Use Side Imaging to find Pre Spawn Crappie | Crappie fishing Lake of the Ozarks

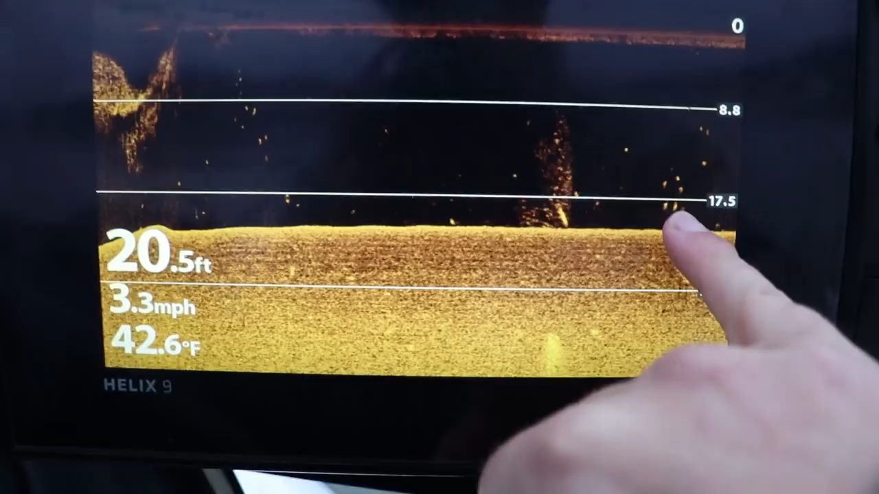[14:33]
On screen: depth 20.5 ft, water 42.6°F, speed 3.3 mph
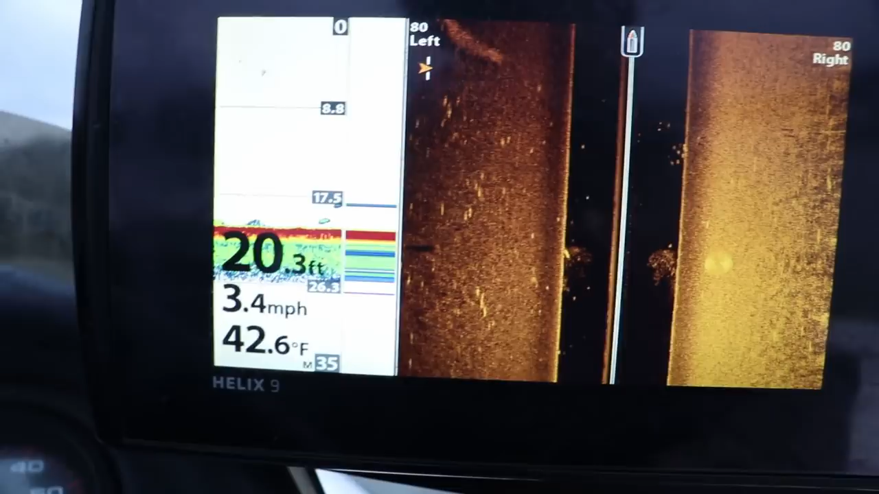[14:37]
On screen: depth 20.3 ft, water 42.6°F, speed 3.4 mph
Could be some good crappie in there I fished the other side of this
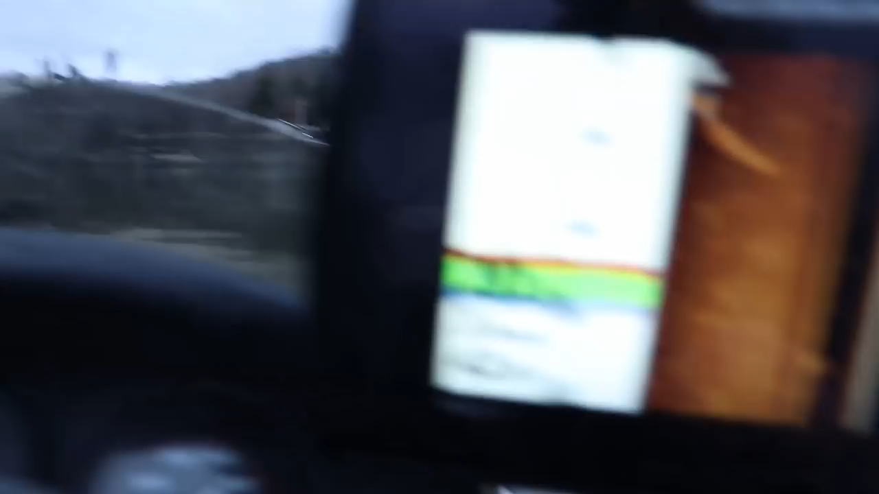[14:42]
This cove yesterday Caught a couple keepers Nothing big But as you can see there's fish loaded all through here
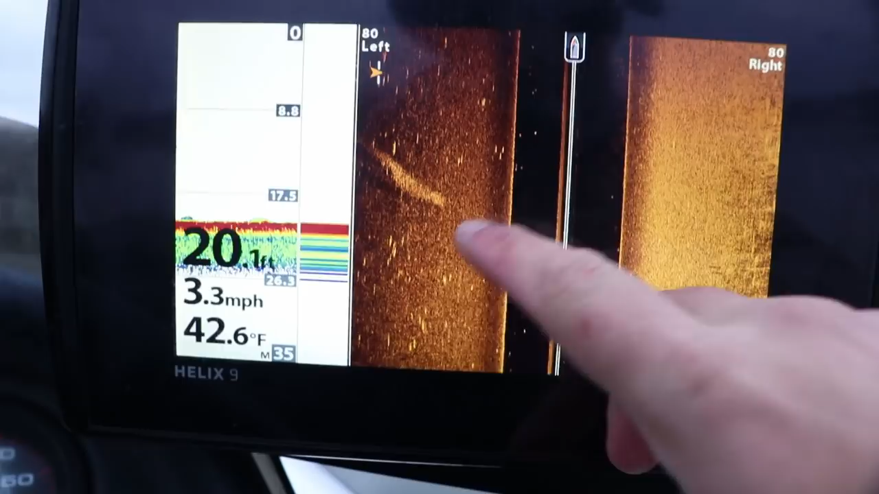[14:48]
On screen: depth 20.1 ft, water 42.6°F, speed 3.3 mph
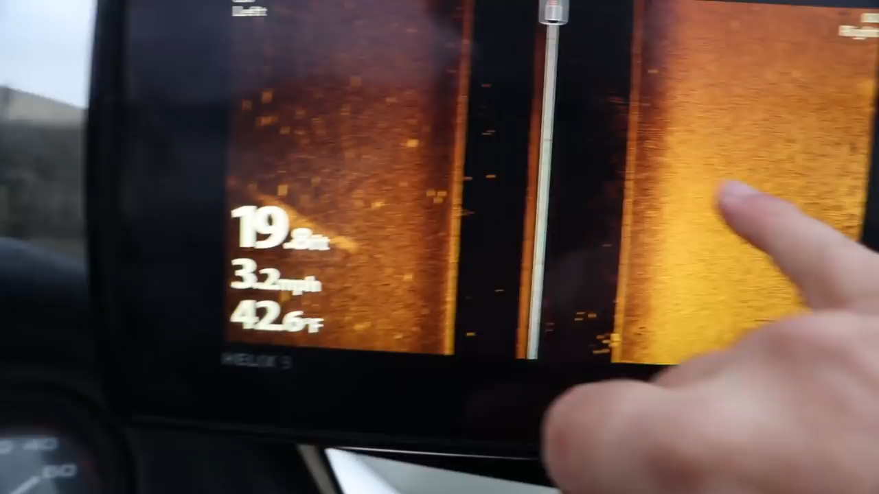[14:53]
On screen: water 42.6°F, speed 3.2 mph
All the way through here You can kind of So let's drop the trolling motor down And see if we can hunt some bigger ones down with the live scope
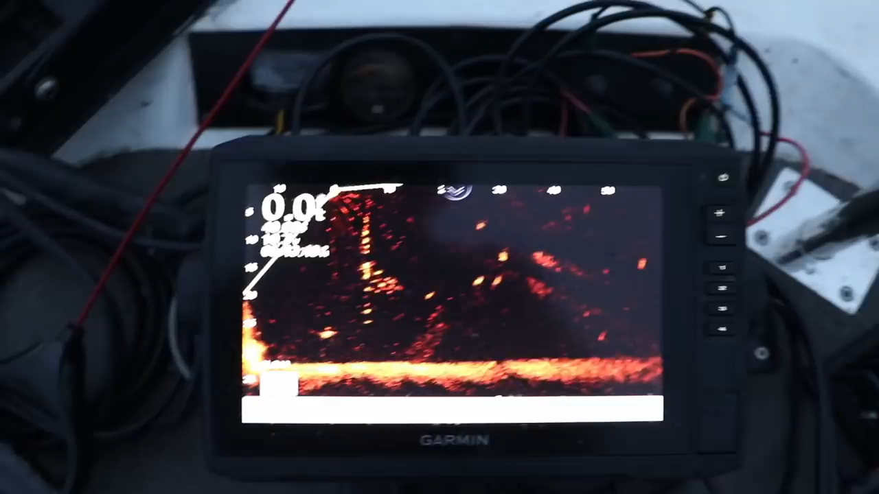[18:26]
That's what they're like They're just scattered They're not bunched up They're just all over the place